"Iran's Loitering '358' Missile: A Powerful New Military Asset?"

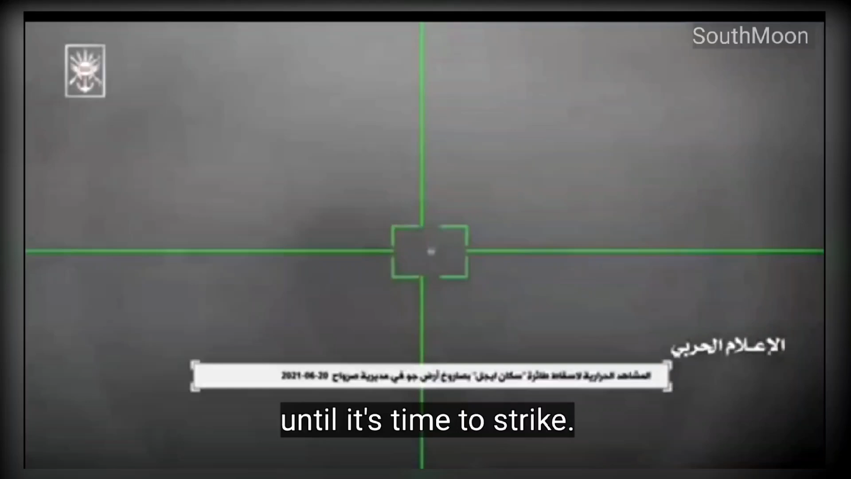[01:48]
When it comes to targeting, the 358 missile uses a combination of infrared technology
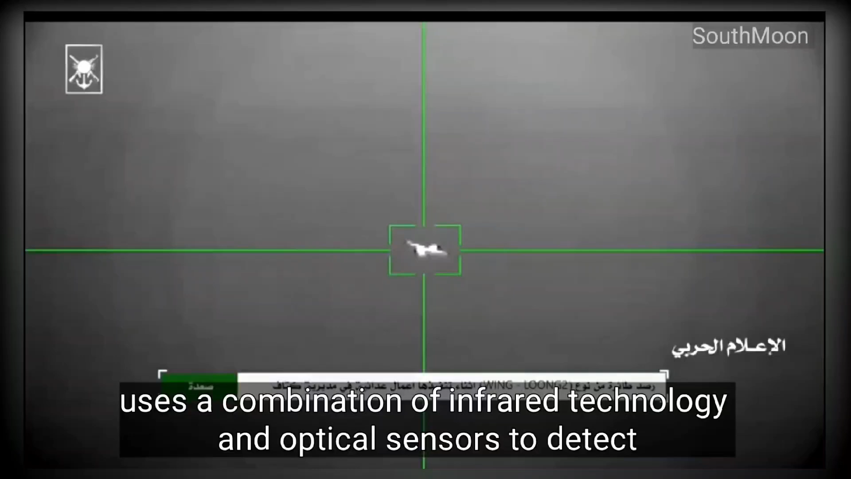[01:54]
and optical sensors to detect and lock onto its targets. And unlike faster, conventional anti-aircraft missiles,
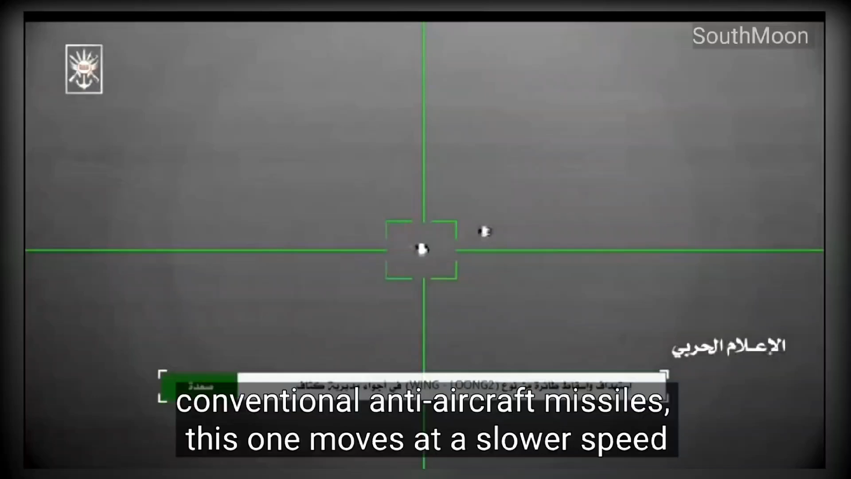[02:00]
this one moves at a slower speed and lower altitude,